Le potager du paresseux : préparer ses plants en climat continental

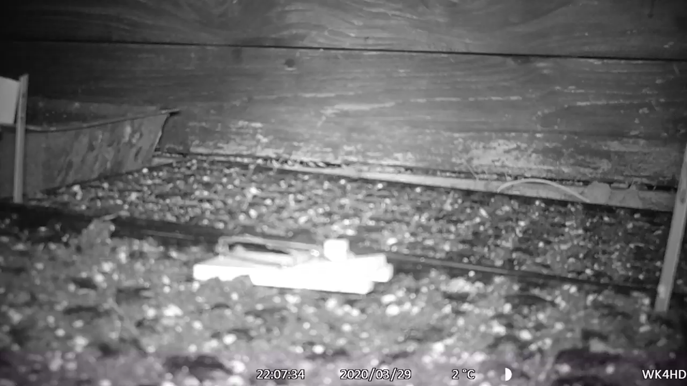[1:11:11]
marron comme ça et donc que ça devait être des mulots